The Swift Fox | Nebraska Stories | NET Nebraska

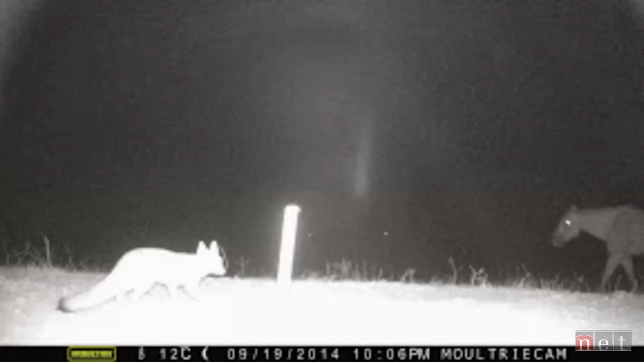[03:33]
Swift fox have been seen at 33 different locations. But we have found foxes in the habitats that we know they are suitable habitat for the species.